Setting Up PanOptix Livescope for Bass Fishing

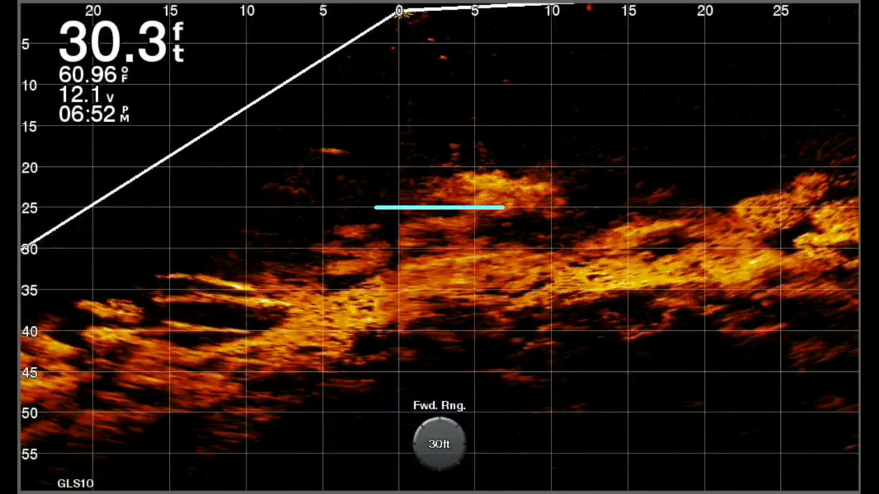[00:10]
On screen: depth 30.3 ft, water 60.96°F
In this video, I'll be showing you how to set up the Panoptics LiveScope for bass fishing.
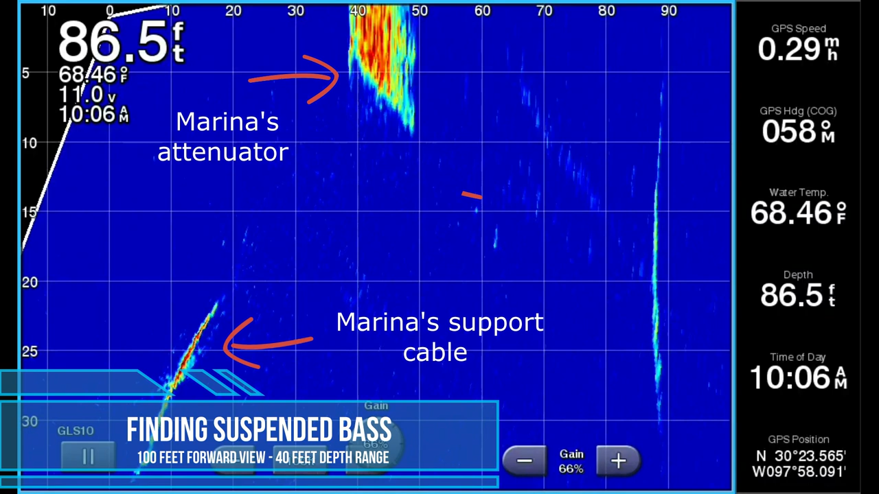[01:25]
On screen: depth 86.5 ft, water 68.46°F
On my home lake of Lake Travis, the water level is constantly fluctuating so the docks and marinas are actually on floats.
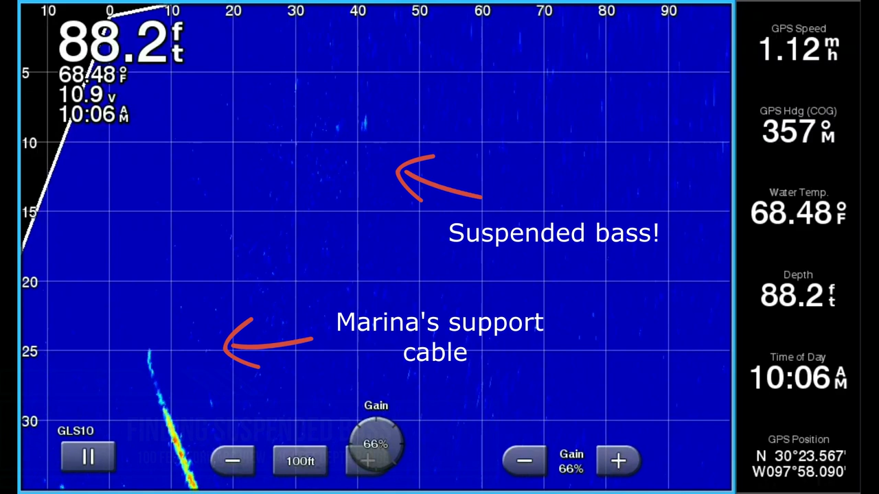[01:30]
On screen: depth 88.2 ft, water 68.48°F
They're not on poles mounted to or pylons mounted to the lake bottom.
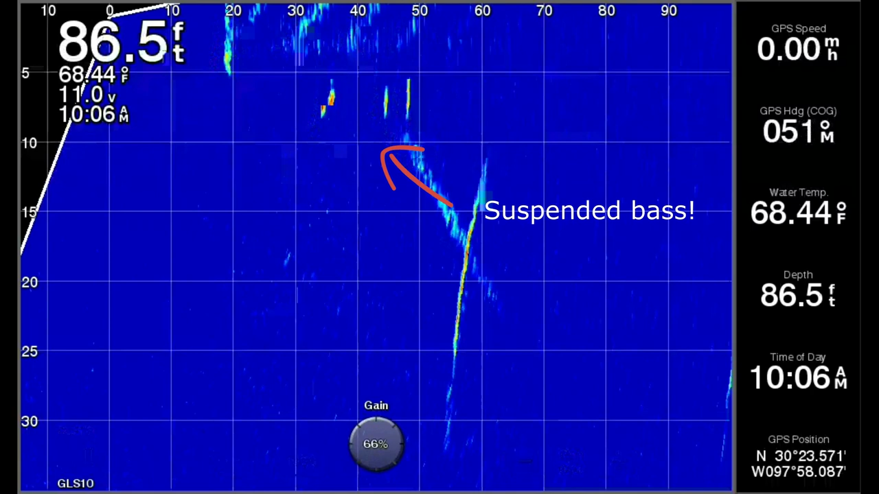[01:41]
On screen: depth 86.5 ft, water 68.44°F
So if the transducer was mounted higher on the trolling motor shaft, I wouldn't have the same capabilities to look back, you know,
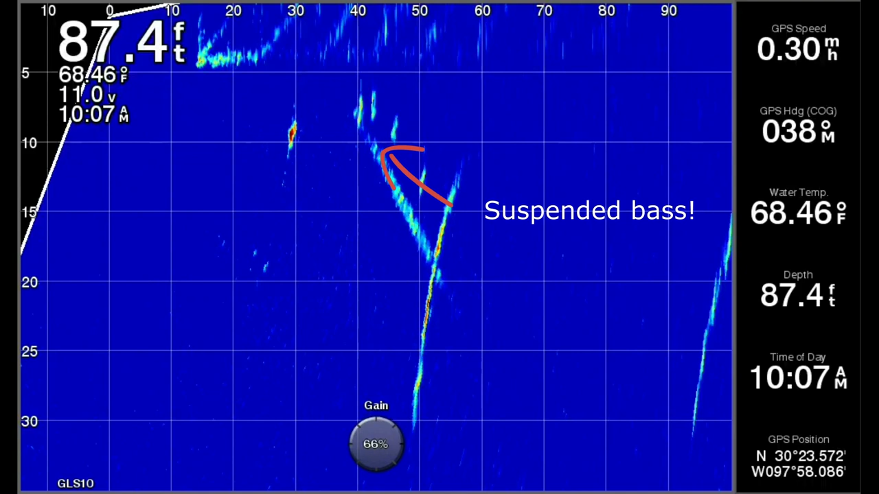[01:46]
On screen: depth 87.4 ft, water 68.46°F, speed 0.30 mph
40 to 60 feet distance under the floats of these docks and marinas. In this clip you can see a bunch of white bass stacked up about 30 feet underneath one of the docks. I skipped a swim bait all the way to the back of the dock and I can see the white bass chasing it back to the boat. Setting up the appearance option for color scheme is a matter of personal preferences.
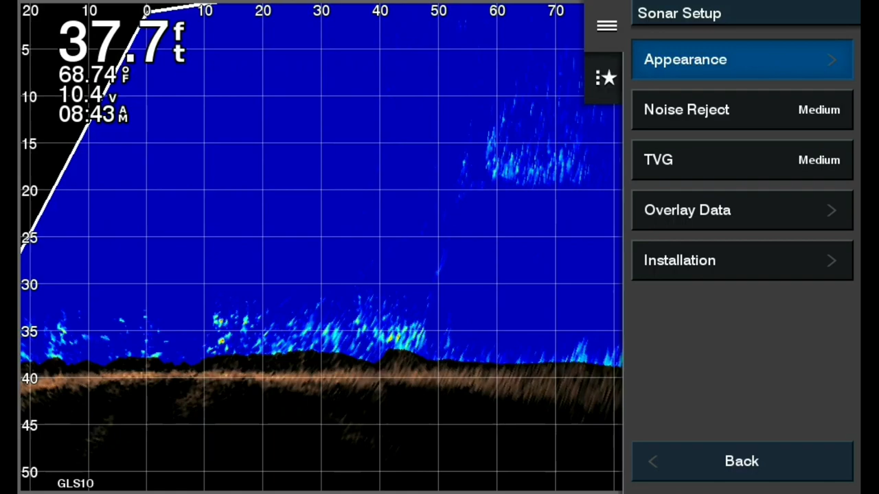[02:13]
On screen: depth 37.7 ft, water 68.74°F
I like the blue because it's easy on the eyes at night and I can see it really well in the daytime.
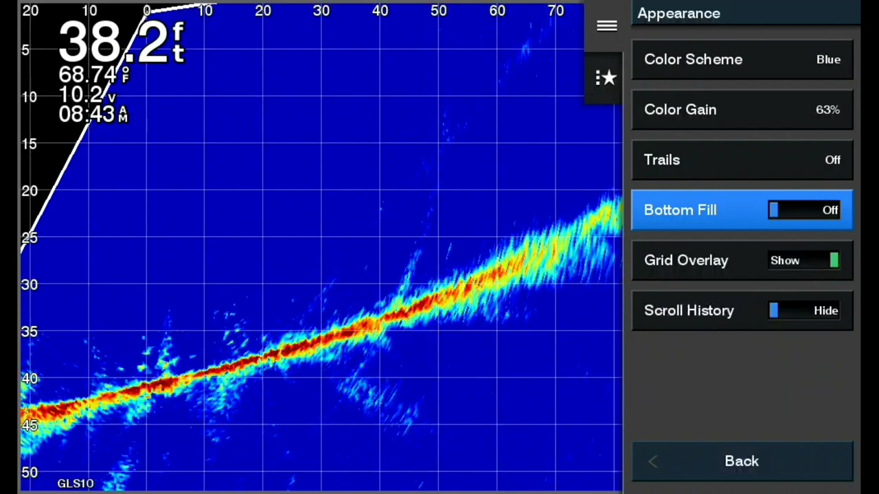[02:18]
On screen: depth 38.2 ft, water 68.74°F
I do like the setting called bottom fill.
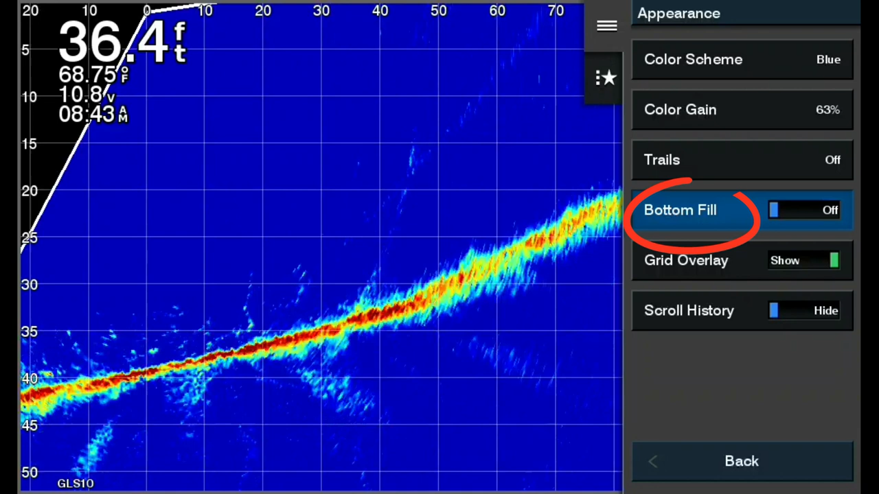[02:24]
On screen: depth 36.4 ft, water 68.75°F
This lets me focus on the transitions between the bottom and the water, the water column. This is where you're going to see the brush and the bass swimming around mostly.
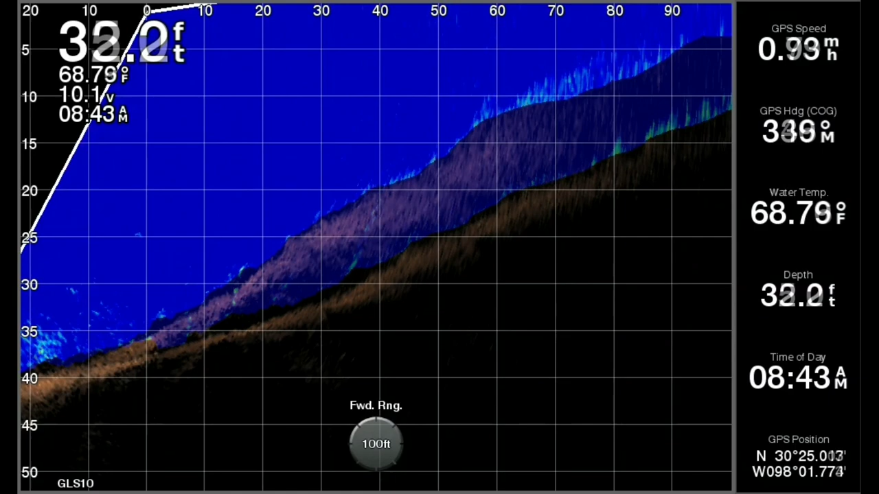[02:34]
On screen: water 68.79°F
One setting that I change the most and it's pretty quick is the depth.
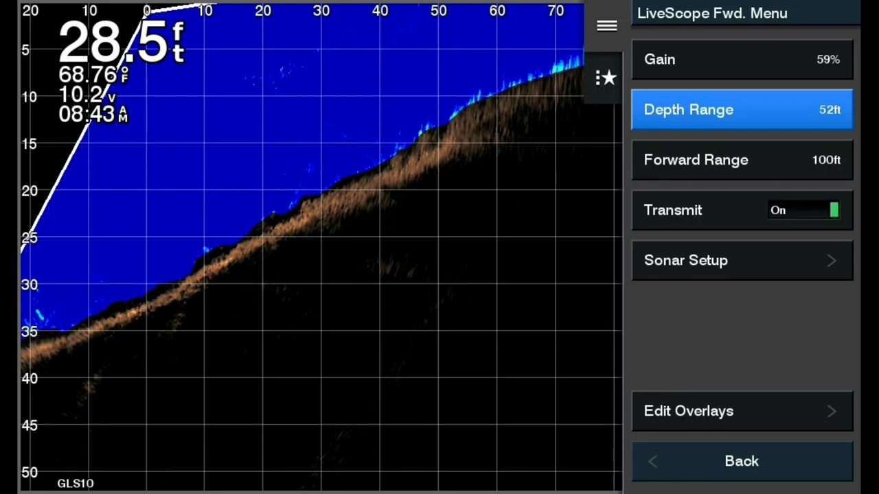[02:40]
On screen: depth 28.5 ft, water 68.76°F
Most of the time I just have it set on auto which does a pretty good job of adjusting the depth as I'm fishing. If I'm fishing a bluff wall and 50 feet of water, I probably want to see 100% of the wall.
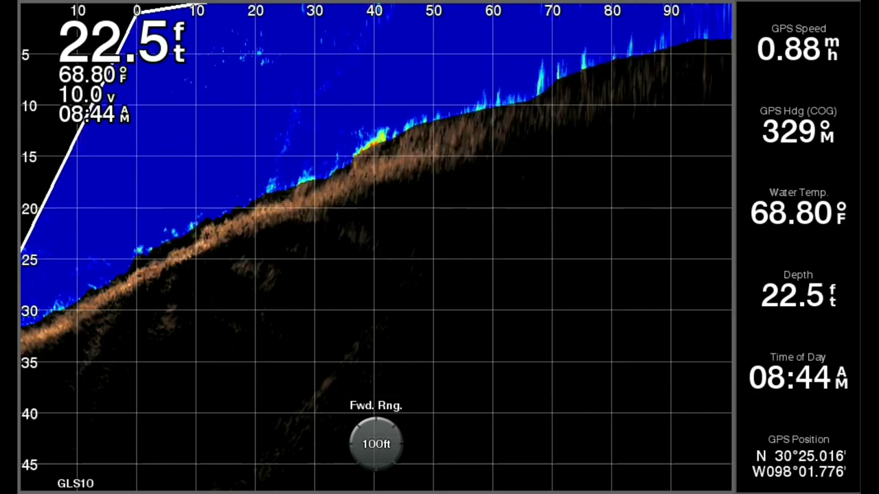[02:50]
On screen: depth 22.5 ft, water 68.80°F
I'm going to let the auto depth just do its adjustments as needed. But on Lake Travis, it's such a deep lake. You can go from 10 feet to 100 feet pretty quick.
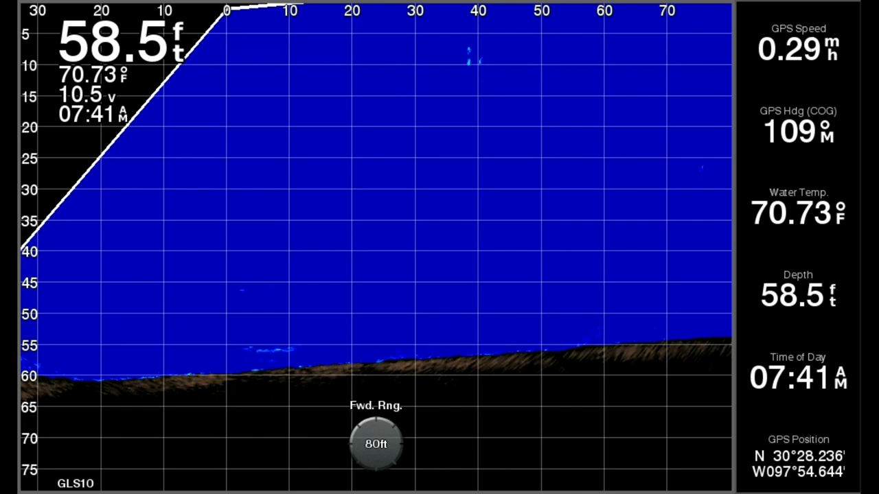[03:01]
On screen: depth 58.5 ft, water 70.73°F
As you've seen earlier, this is also handy when looking for schooling bass. I'm not really interested in things that are maybe deeper than 40 feet if you know the bass are roaming around in 20 foot depth.
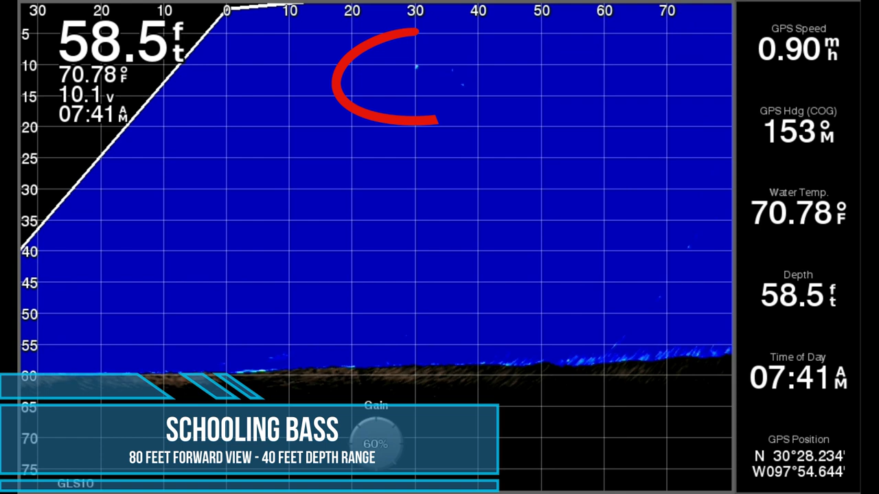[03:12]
On screen: depth 58.5 ft, water 70.78°F, speed 0.90 mph
So what I'll do is I'll set the depth manually at 40 or 50 feet.
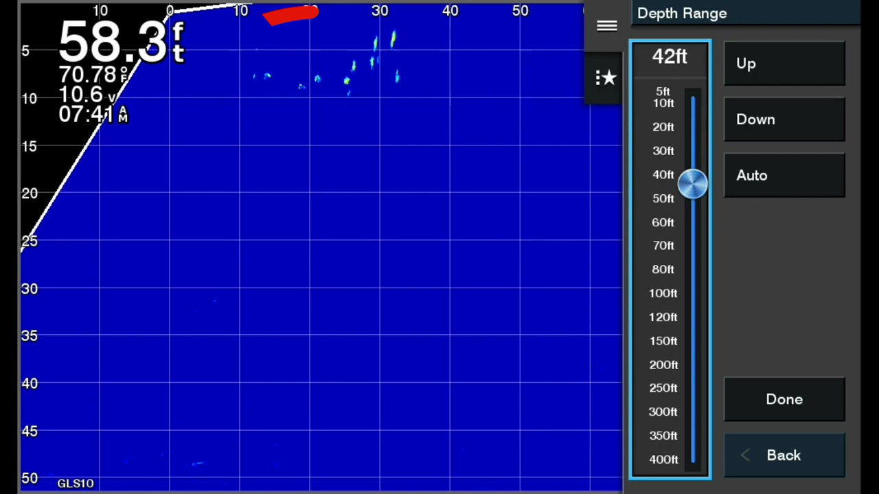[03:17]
On screen: depth 58.3 ft, water 70.78°F
So when I'm fishing around deep water marinas, I don't want the depth to auto adjust.
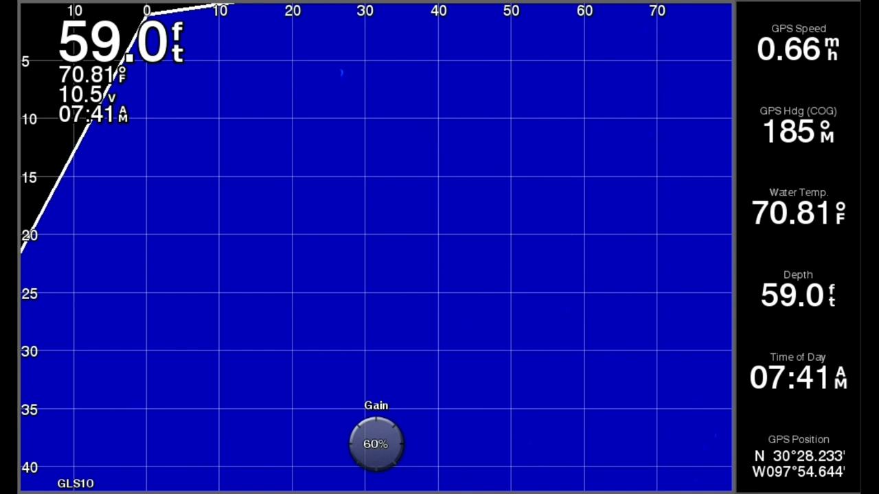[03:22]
On screen: depth 59.0 ft, water 70.81°F, speed 0.66 mph
I'll just set it to 30 or 40 feet depending on where I see the bait.
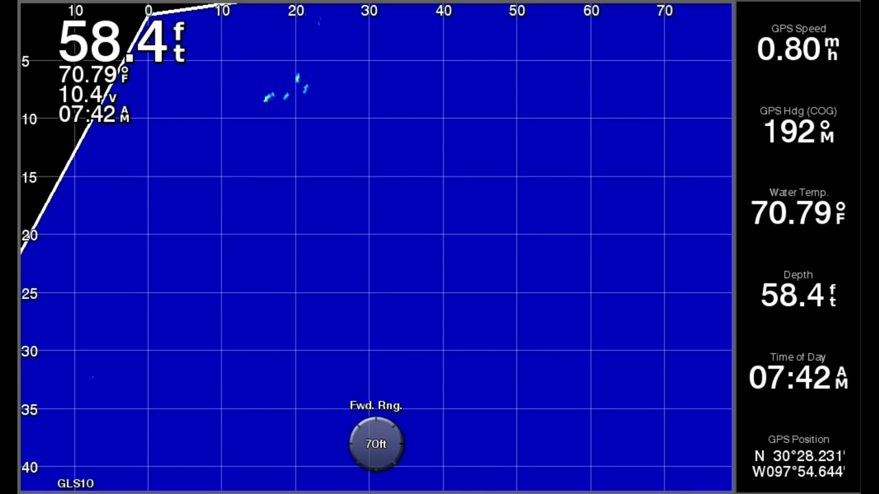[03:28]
On screen: depth 58.4 ft, water 70.79°F
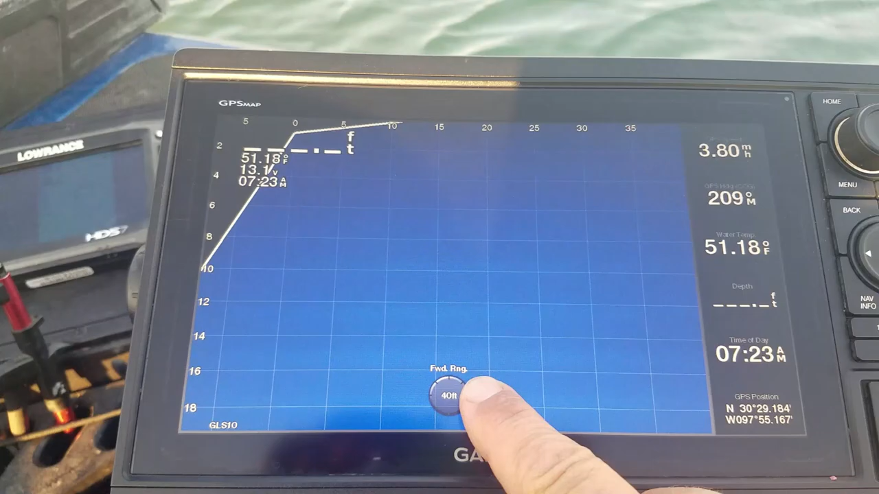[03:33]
On screen: water 51.18°F
The settings that I use the most throughout the day is the forward range as well as the gain.
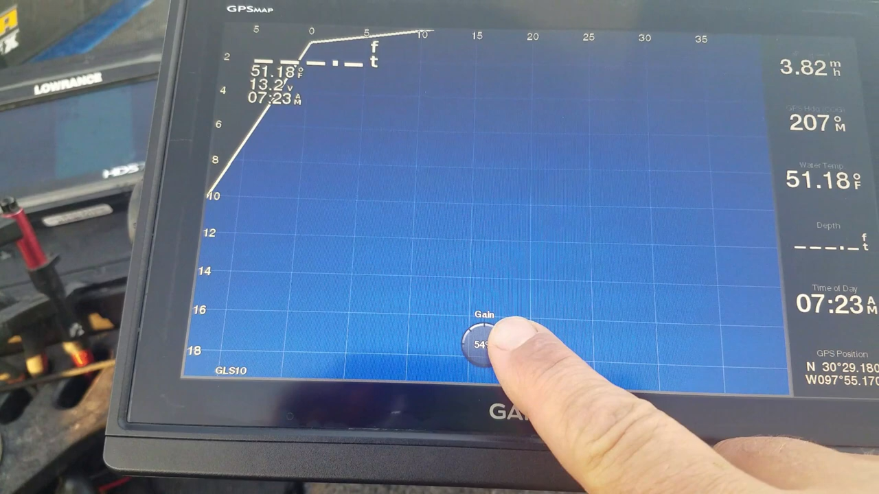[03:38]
On screen: water 51.18°F
This is a very fast adjustment and critical for picture clarity when the depth is auto adjusting.